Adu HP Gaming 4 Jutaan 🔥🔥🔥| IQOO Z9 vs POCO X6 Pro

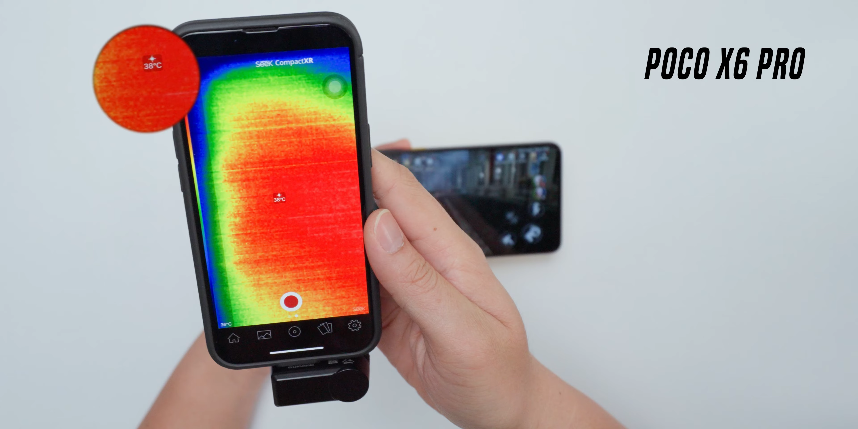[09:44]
On screen: spot 38°C
Poco ini lebih angetnya Memang di suhu bagian layar Itu 38 derajat Dan bodi belakang Di 37 derajat Sedangkan IQ
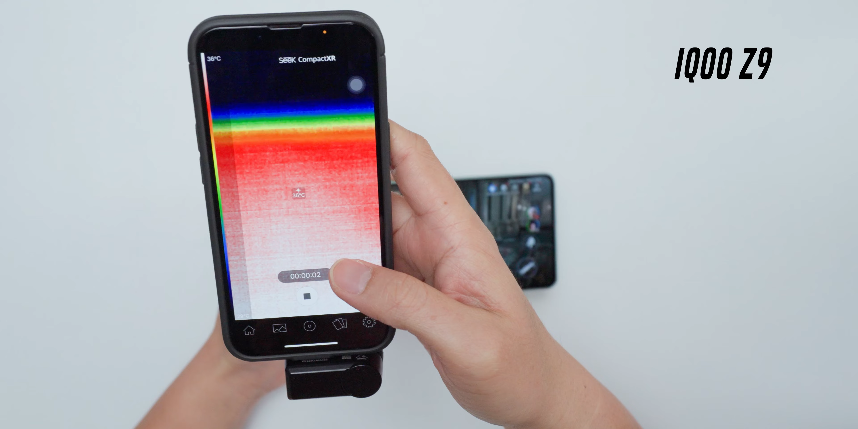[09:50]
Ini sedikit lebih adem Di 35 derajat Bagian layarnya Sedangkan bagian belakang Bodinya